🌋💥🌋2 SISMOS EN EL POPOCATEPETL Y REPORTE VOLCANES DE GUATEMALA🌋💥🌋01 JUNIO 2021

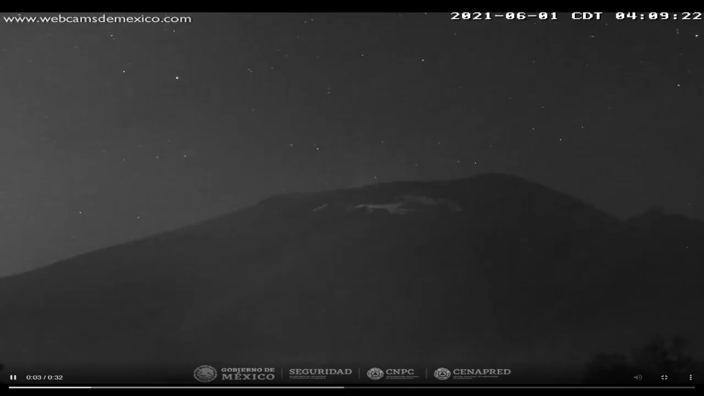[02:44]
aceleración, por supuesto, rápida que nos muestra el Senapred.
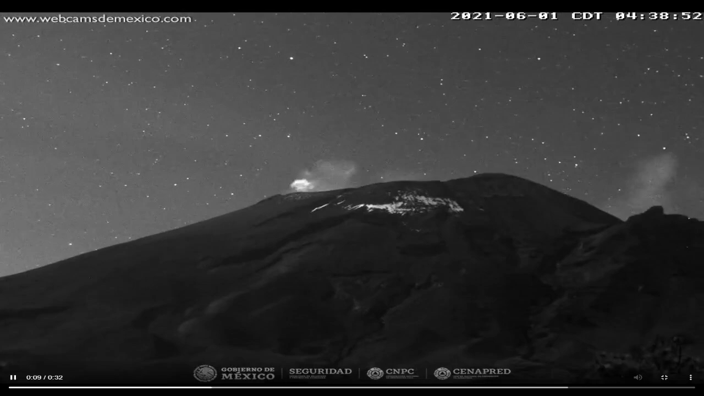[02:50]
Aquí vamos a ver que más o menos como a las 4:50 de la madrugada tuvo esta importante exhalación el volcán Popocatépetl, y vamos a ver más o menos se extendió hasta las 5:30, más o menos 40 minutos tuvo de esta ligera exhalación el volcán Popocatépetl esta madrugada del 1 de junio del 2021.
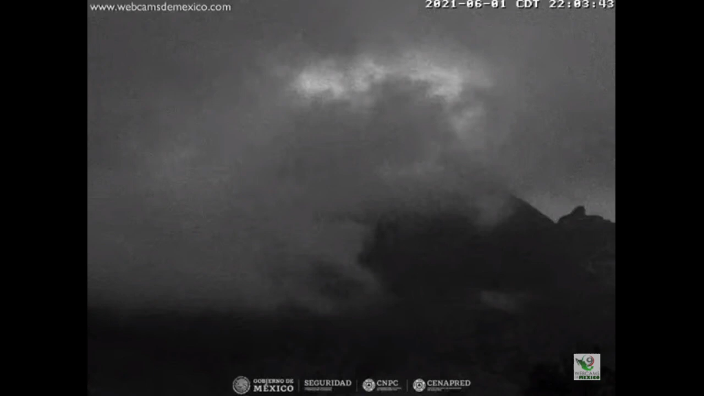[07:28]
se ve incandescencia en el cráter en este momento y hay que estar muy pendientes.